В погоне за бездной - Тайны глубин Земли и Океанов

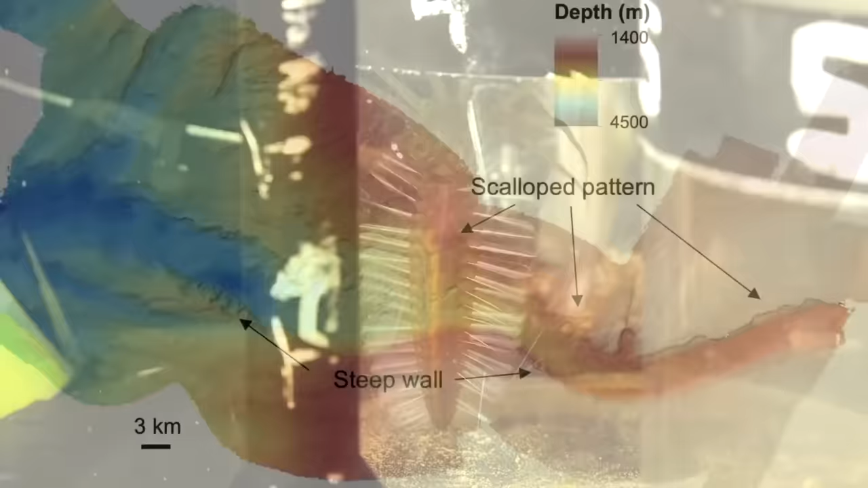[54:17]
отбирает образцы ДНК и успешно составляет подробные карты морского дна каньонов, чтобы понять среду обитания разных видов.